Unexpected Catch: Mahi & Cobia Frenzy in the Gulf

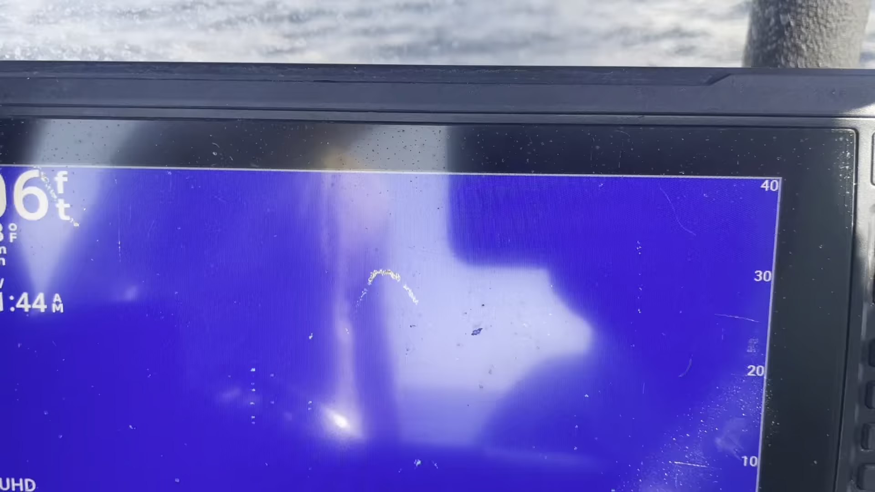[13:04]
Let me see if I can grab it out.
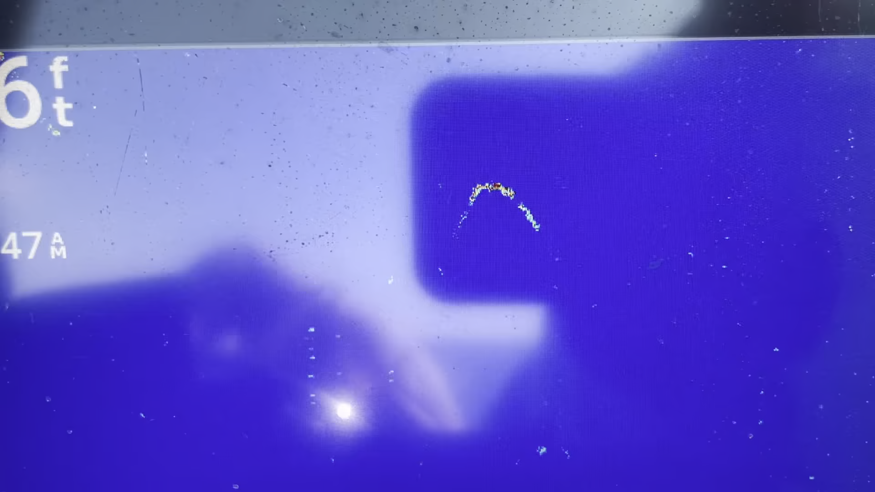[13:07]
Look at that. A teeny...
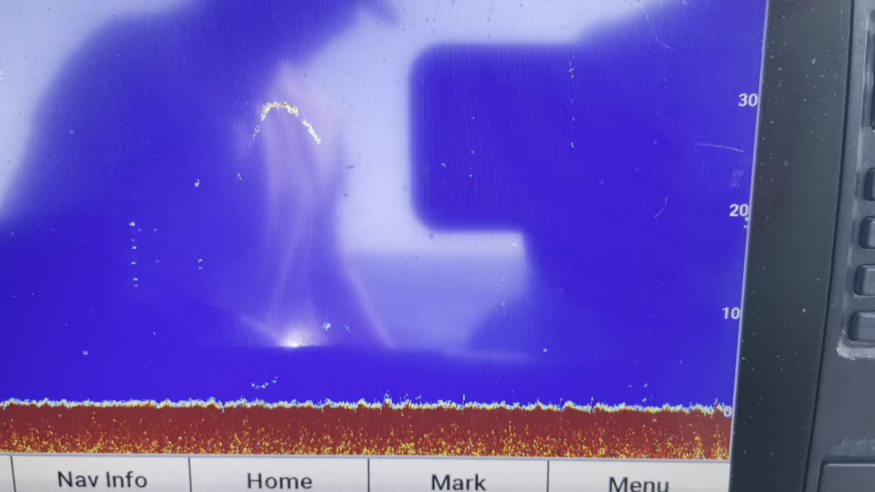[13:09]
Look at that, Cole. Yeah. The smallest little mahi I've ever seen.